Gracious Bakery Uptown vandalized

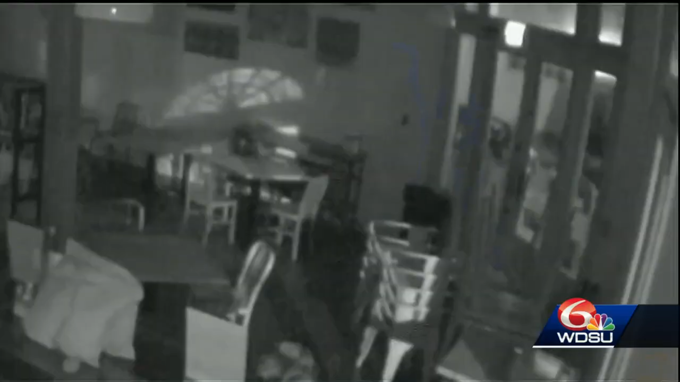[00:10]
This is surveillance video from early this morning at Gracious Bakery on St. Charles Avenue. In the video, you can see someone come up to the window and try to break through it.